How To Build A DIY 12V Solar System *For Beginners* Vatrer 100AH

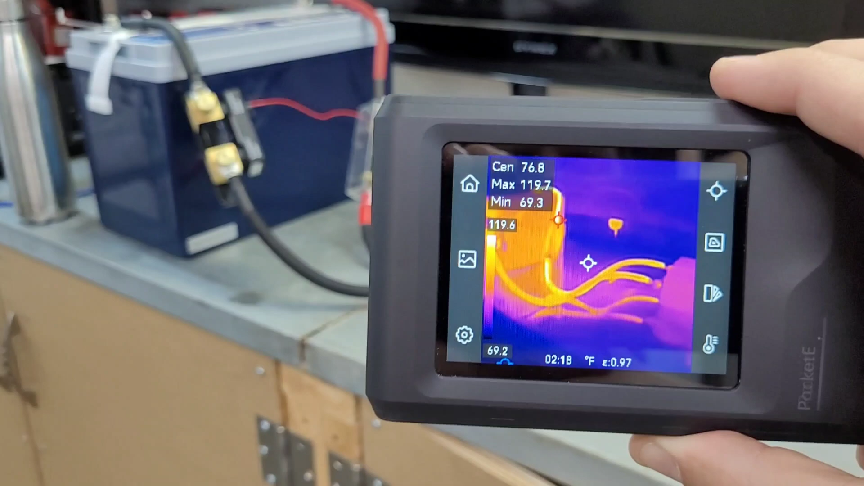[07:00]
On screen: max 119.7°F, min 69.3°F
the positive conductor is a little bit warm but it's been pulling you know 100 amps for the last 15 20 minutes
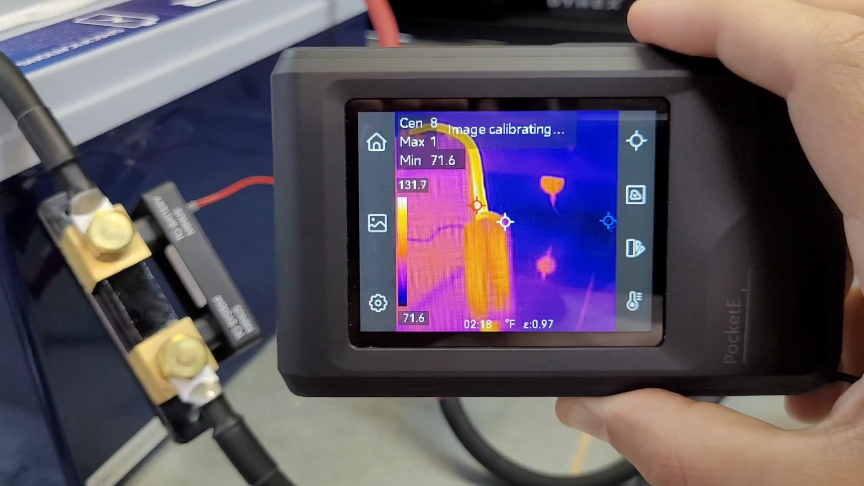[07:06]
On screen: min 71.6°F, scale top 131.7°F
almost so that's normal to see a bit of heat in there everything is uh within what it's rated for so no problems here